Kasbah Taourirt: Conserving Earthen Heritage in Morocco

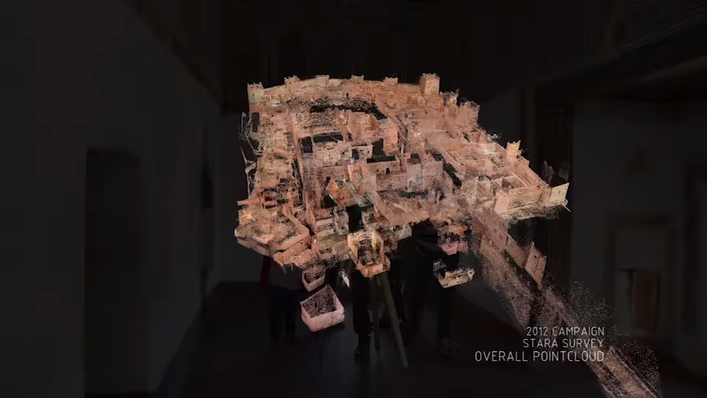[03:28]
the GCI and CERKAS carried out a comprehensive survey of the various sections of the kasbah.